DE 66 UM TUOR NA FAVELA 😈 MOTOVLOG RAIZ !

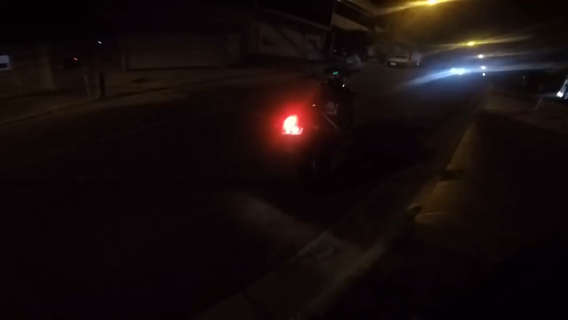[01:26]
é nóis Para lá em cima pra vocês verem o foguete
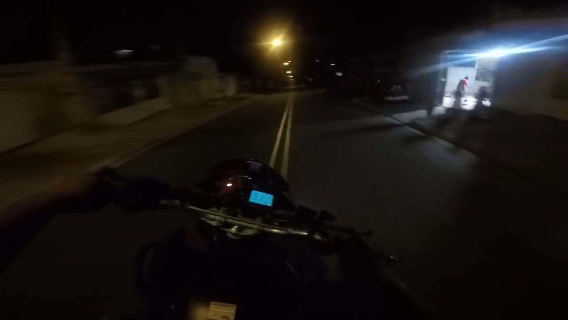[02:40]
Mano, deixa eu falar Não sei se você precisou ter atenção Mas nos últimos vídeos que eu gravei mano Com a GoPro É Ficou um pouco muito claro mano Rapaziada, isso acontece mano Porque eu coloco Pra gravar nas entregas Eu coloco pra gravar nas entregas Entendeu?
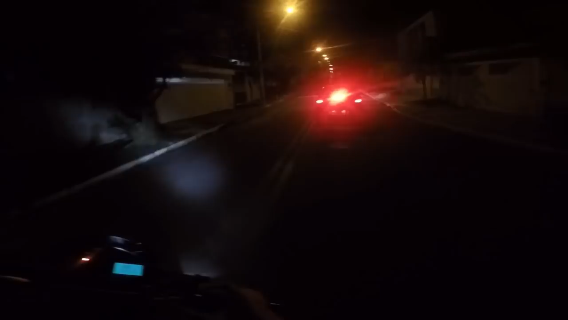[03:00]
E É outra configuração Só que hoje Eu tirei essa configuração mano
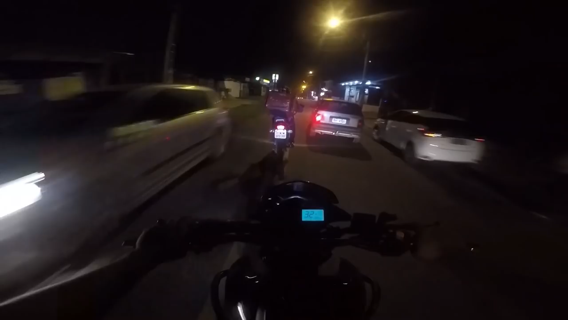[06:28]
Ó Você tá mandando um de lombada Será que vai? Nossa senhora Mano O bagulho é muito nervoso Muito nervosa